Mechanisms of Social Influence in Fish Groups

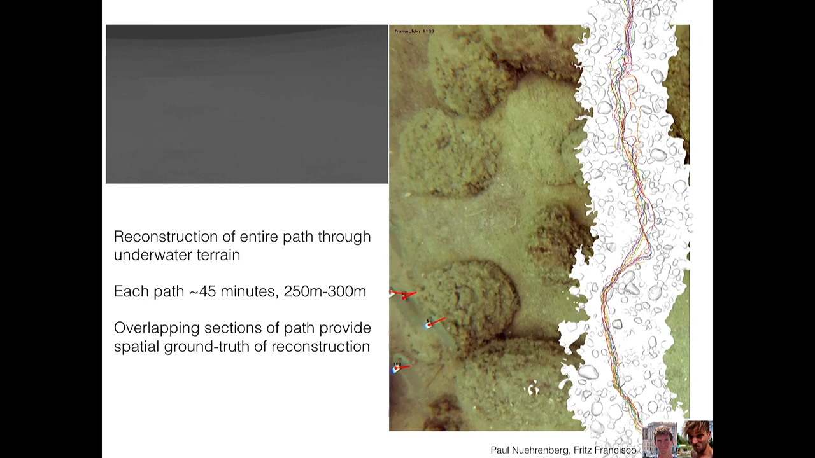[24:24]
And the really nice thing is that the paths often overlap so that we have a sort of ground truth so that we know where we are in space.
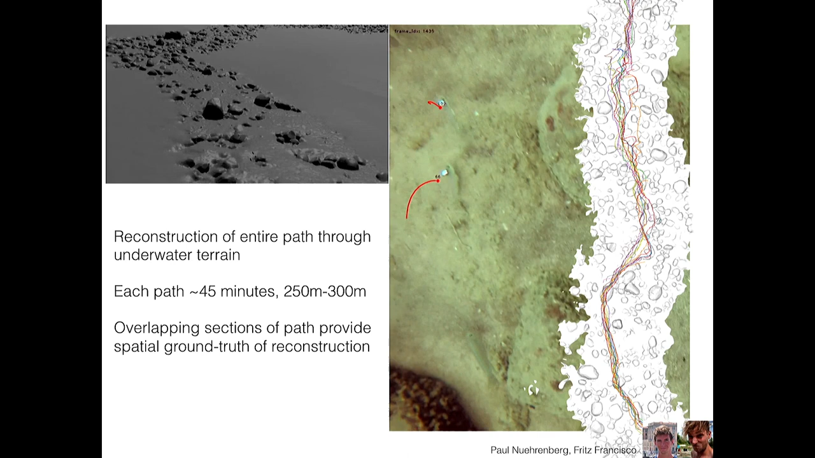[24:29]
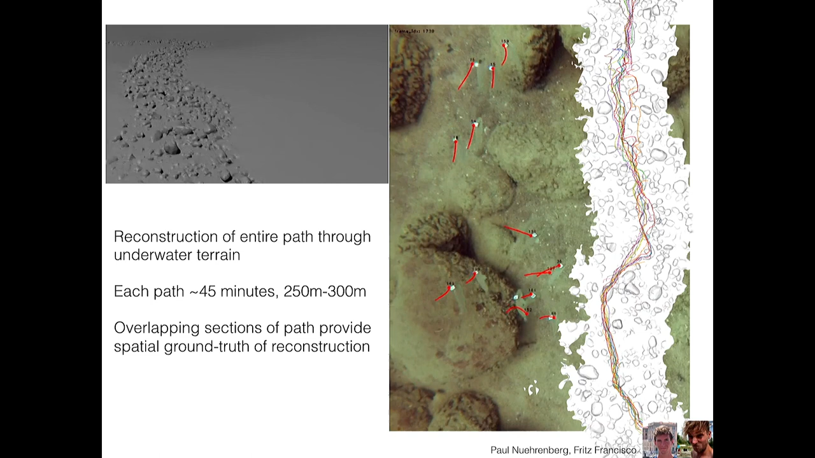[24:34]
The idea is to combine this with GPS markers, which is not currently achievable underwater, so we can reconstruct entire sections of this terrain in which these animals are living.